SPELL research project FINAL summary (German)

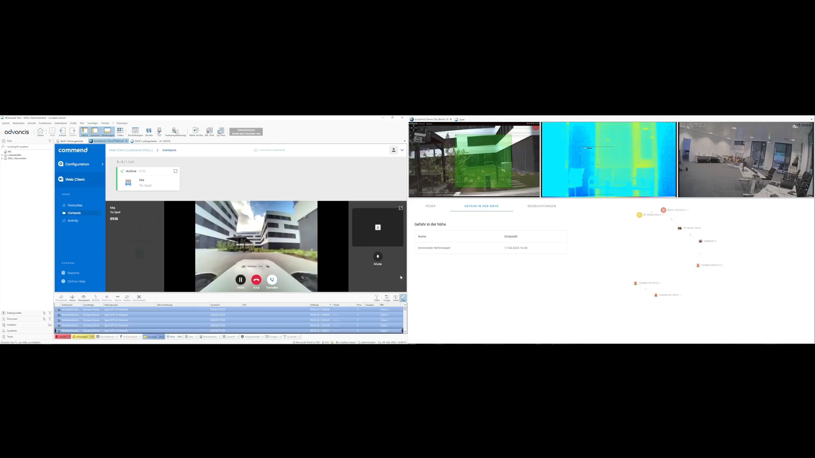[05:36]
In unserem Beispiel befindet es sich gerade auf einem routinemäßigen Inspektionsrundgang in der Nähe des Unfallorts und
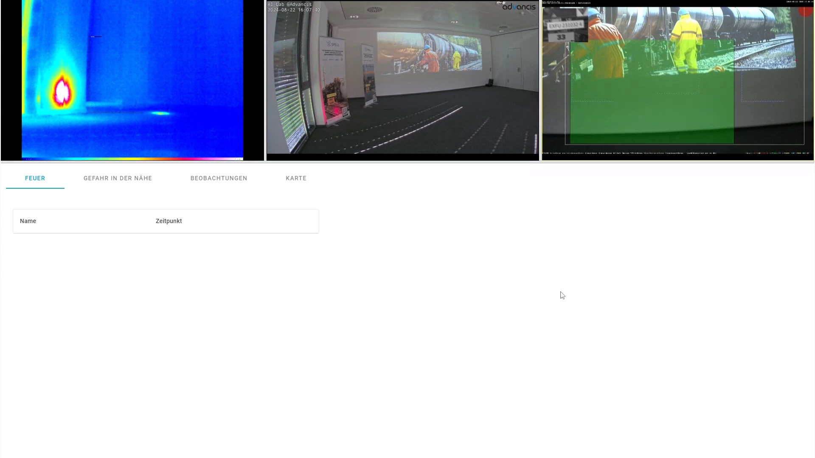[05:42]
verfügt über die für die qualifizierte Erkundung erforderlichen Sensoren.
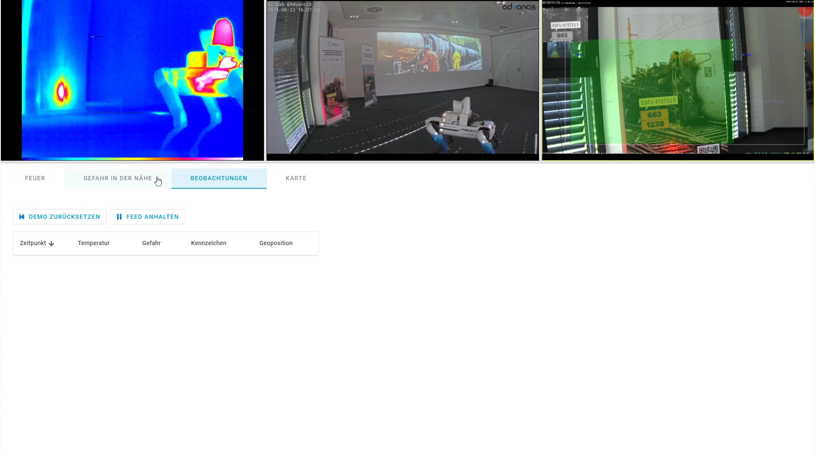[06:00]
beginnt die Einsatzleitung damit, den Einsatz zu koordinieren. Dafür werden über Spell automatisch weitere sich am Einsatzort befindliche relevante Sensoren aufgeschaltet.
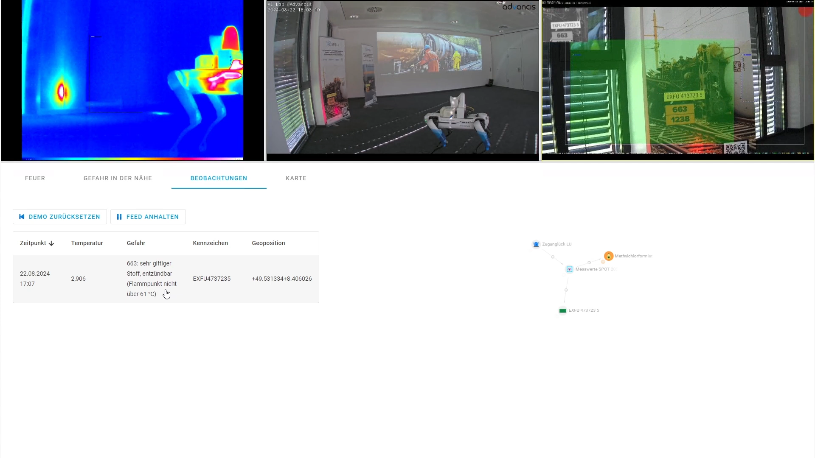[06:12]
In diesem Fall verschaffen eine Wärmebild- und eine Geländeüberwachungskamera der Einsatzleitung bereits aus der Ferne einen Überblick über die aktuelle Lage am Einsatzort.
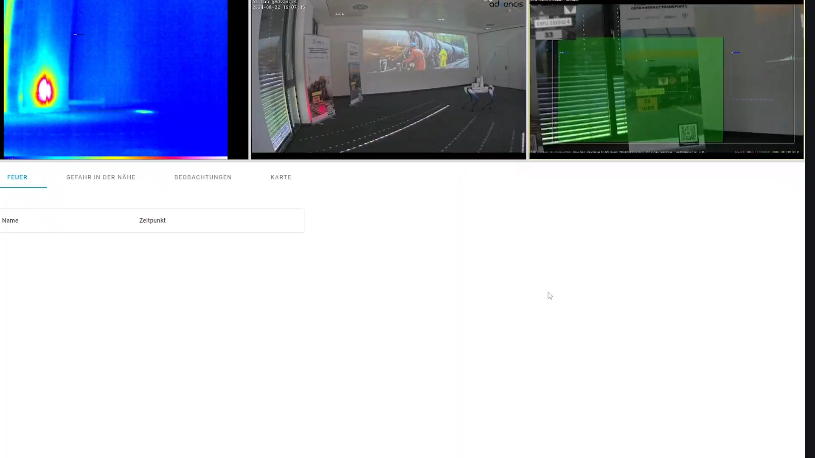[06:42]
Die auf Spot befindliche Kamera ist mit einer Spezial-KI zur Bilderkennung ausgestattet und kann damit die Container-ID automatisch erfassen und in Text umwandeln,
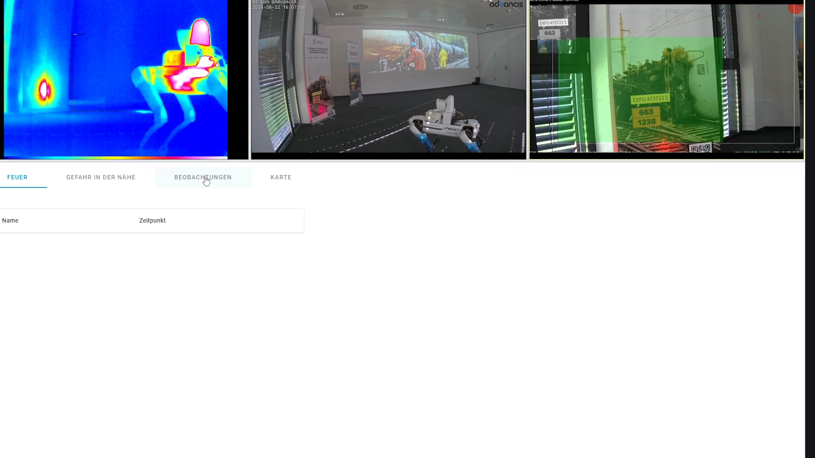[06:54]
sobald die ID in den grün hervorgehobenen Erkennungsbereich gelangt.